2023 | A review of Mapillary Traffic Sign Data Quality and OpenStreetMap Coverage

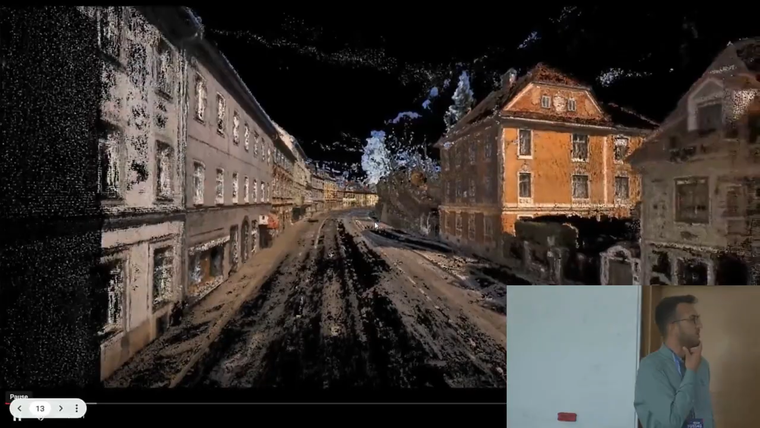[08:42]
So in this example, you are seeing like very dense capture, street level imagery in grass.
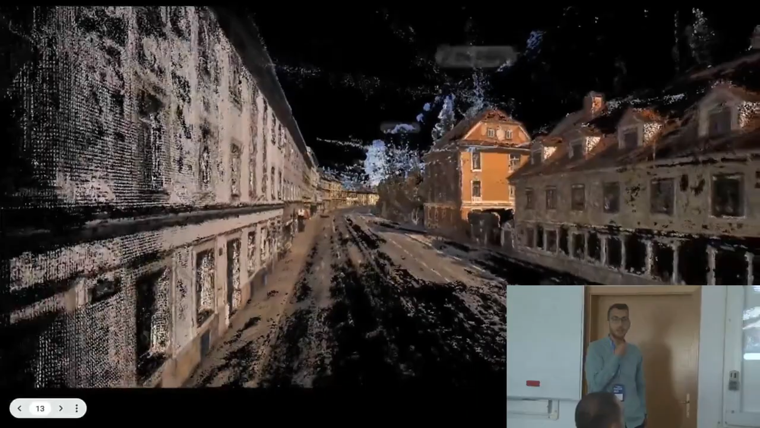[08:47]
And this model was supported also with drone imagery with a low height.
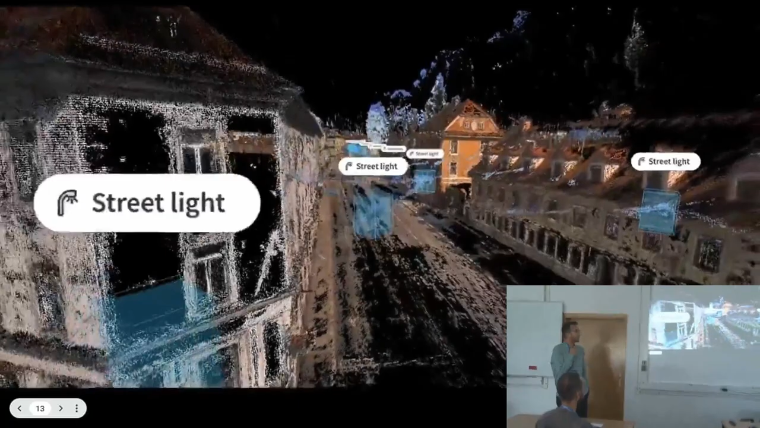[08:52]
And then all reconstructed
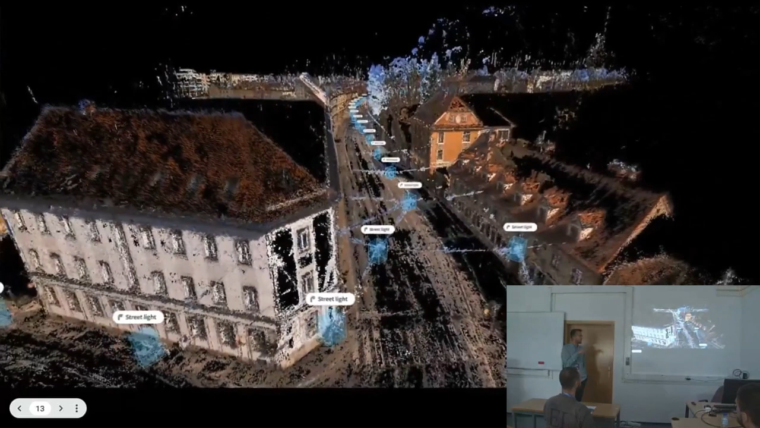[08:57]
images are helping to build this redefined model.
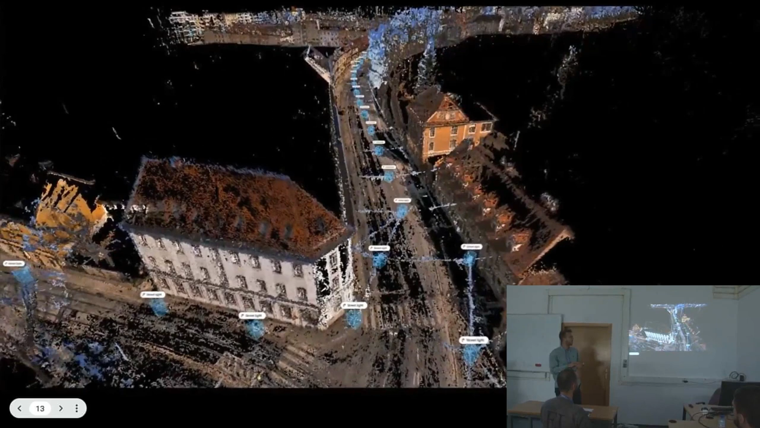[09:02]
So this is purely generated from street level imagery.
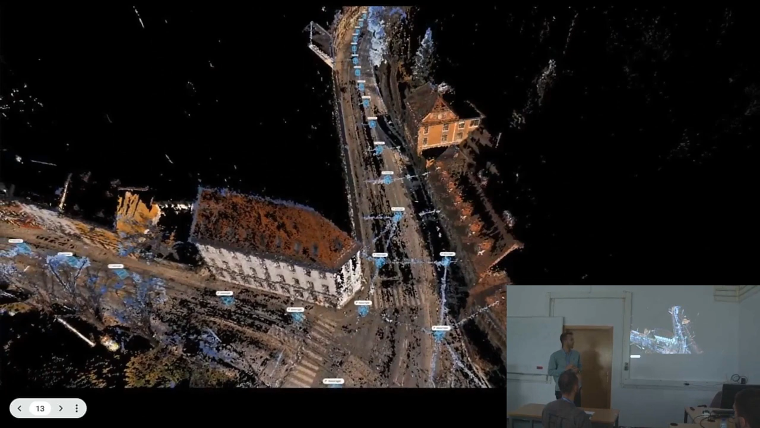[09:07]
And then objects were extracted and then positioned in the 3D model.